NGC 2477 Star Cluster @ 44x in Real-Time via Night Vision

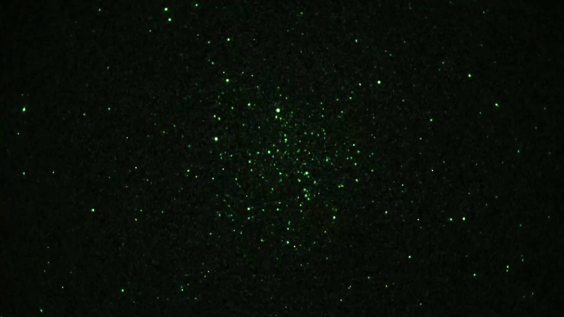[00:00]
okay real-time video of a very impressive open star cluster in the constellation Pupis Southern Sky this is NGC 2477 magnitude 5.8 pretty rich open star cluster seeing it through a gen 3 thin film image intensifier with a Sony a7s camera connected to it camera settings are 1 30th of a second shutter ISO is 3200 and we're seeing this through an astrophysics 155 millimeter aperture
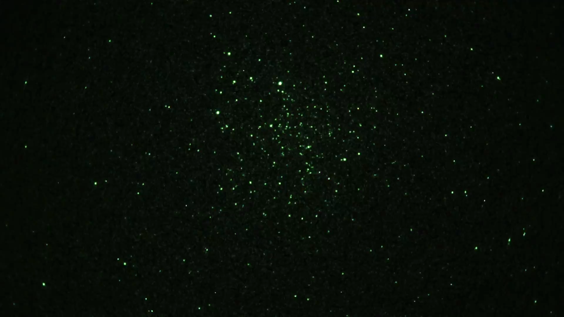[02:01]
power night vision goggles so I decide to put my telescope towards and this is what I get it like 40 ish power so anyway that is NGC 2477 and how do I shut this off okay that's it